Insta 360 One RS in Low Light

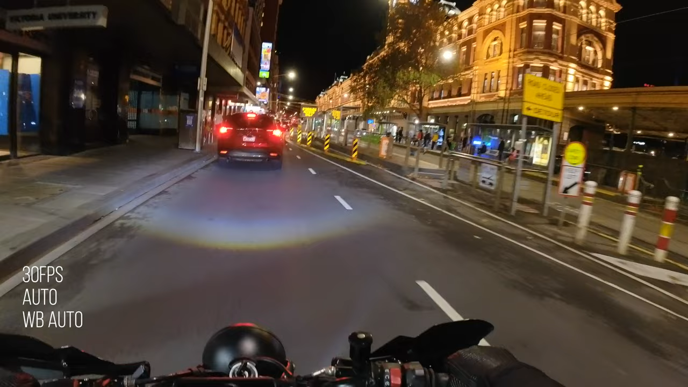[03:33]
Also, just so you know, this footage is completely ungraded. This is what it looks like straight out of the camera. And this is full auto guys. So this is when you turn the camera on, hit record. This is what it looks like. And it's not bad. It's actually a lot better than I thought it was going to be.
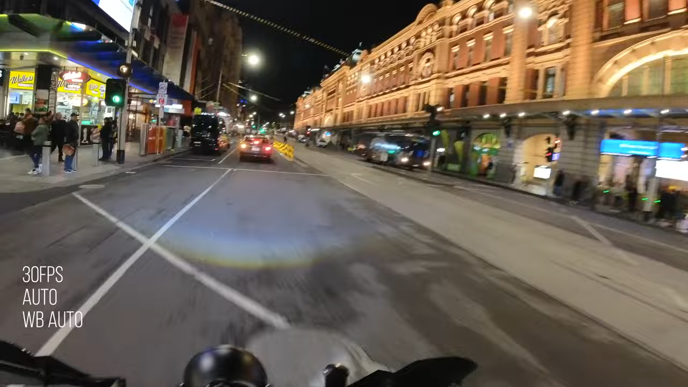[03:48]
The half inch sensor, it is larger than most other sensors, even the GoPro Hero 10.
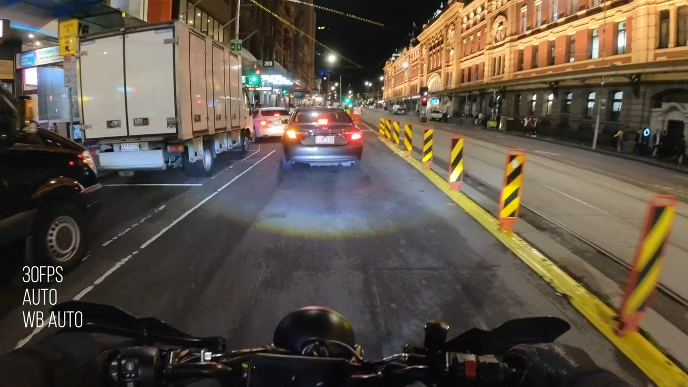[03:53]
So you do get more light, which helps with obviously lighting up your scene. What I did notice is that the flow state stability isn't working as well as what it is during the day.
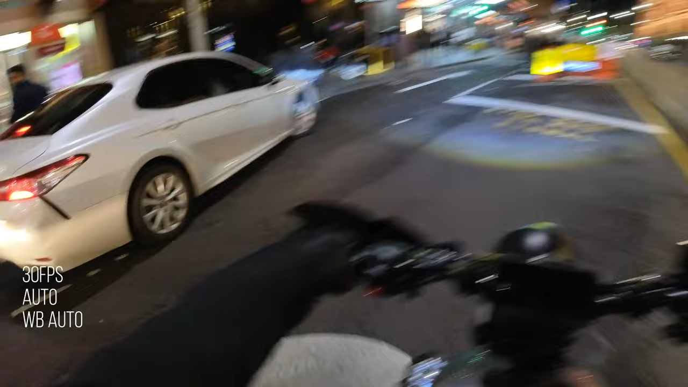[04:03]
I think that's just because of the whole low light thing. I'm pretty sure these sensors, the processors pick up around the edges. And if it's too dark around the edges of the screen, the footage is going to come out a little bit shakier.
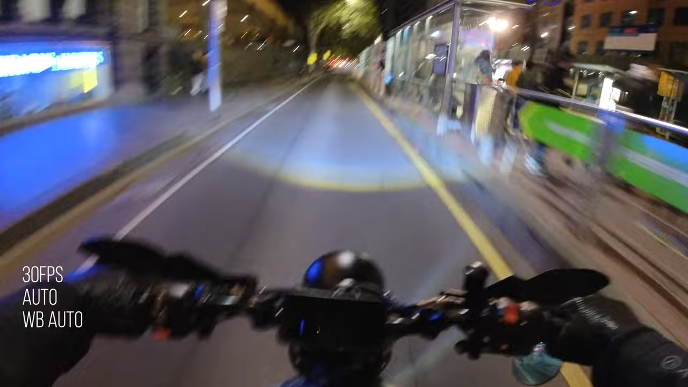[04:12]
But I don't know how much, how much you're going to be using this thing at night. You know what I mean? And moving your head around and stuff like that. If you just mount it up to something secure, you're going to have a nice smooth bit of footage that you can actually use at night. This is actually pretty good. I'm actually stoked with this. Moving on to 25 frames, 1 50th of a second, doubling that frame rate. ISO 800, white balance on auto. Now, obviously it's a little bit darker. That's the ISO being controlled there down at 800 ISO. It's a lot less grainy though as well. White balance on auto. I feel like the white balance does a great job.
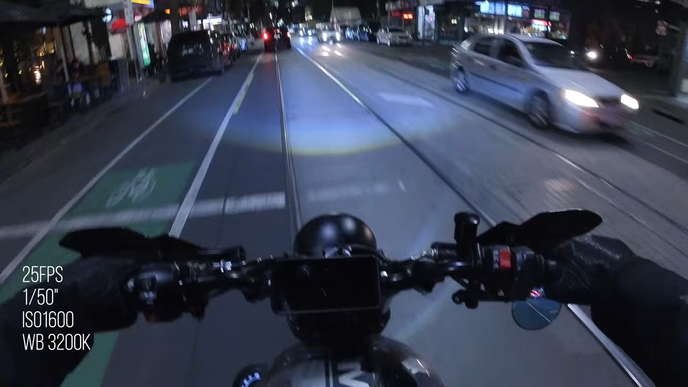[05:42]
And of course, I love my John Wick style cinematic goodness. So we've gone to 3200 Kelvin with the same settings as the previous scene. So obviously everything's a lot more blue and I'm actually not sure now if I prefer the blue or if I prefer the white balance to just be set to auto. It is a vibe though. These are the settings that I would usually use that I prefer on GoPro. Okay.
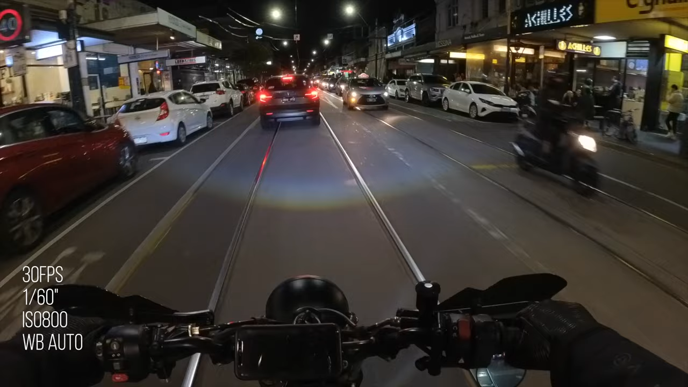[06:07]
Now we've stepped up to 30 frames a second and doubling the shutter speed to the frame rate. We're hitting one sixtieth of a second. ISO 800 white balance on auto. So you can tell that it's a lot darker. Usually I shoot at 30 frames during the day. At night, I think I will stick to the 25 frames a second just because the shutter speed's moving faster. So you're going to get less light hitting that sensor. And just so you know, guys, I am not using an ND filter. I would never use an ND filter at night. It's dark enough.
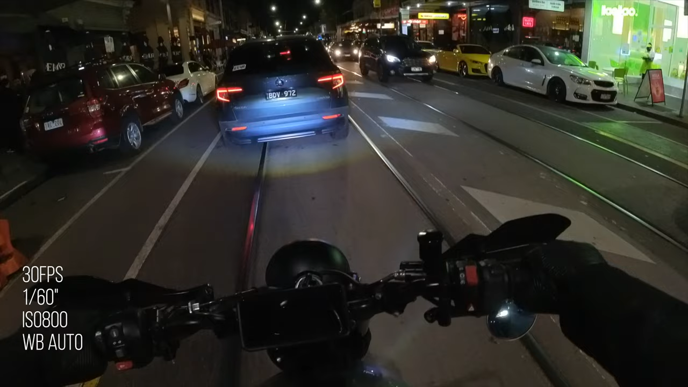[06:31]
The aim of the game for low light shooting is to get as much light into the sensor as possible. So one sixtieth of a second, that's faster than one fiftieth of a second. So that's why it's a little bit darker here. Bumping it up to 1600 ISO. Still quite dark, but it is, it's usable footage. I don't mind it. Obviously with a higher frame rate, you get that less sort of choppy old school feel. I mean, my timeline here is in 25 frames anyway. So we're not getting the full true 30 frames a second feel, but you can see the effect it has on the exposure.
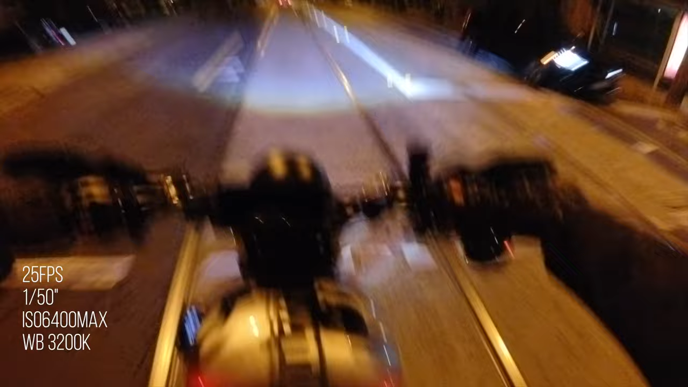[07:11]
Like there's a boost sort of max version. So I thought I'd give it a well, see how it looks. And so we're at 25 frames here. White balance is at 3200 Kelvin. You can see it's just grainy as it actually looks pretty horrible, but this street's pretty low light. You can see my headlight is just bright as, and it's, it works. You still, you can see everything.
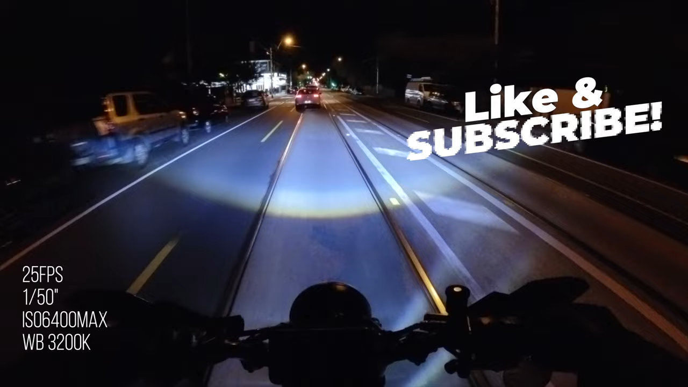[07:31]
I guess it's better than a dark picture. And you could use some anti-grain software, like that building on the left there is almost white. So it's doing a great job at lifting all the highlights as much as it can. It's boosting everything, but it is just hella, hella grainy.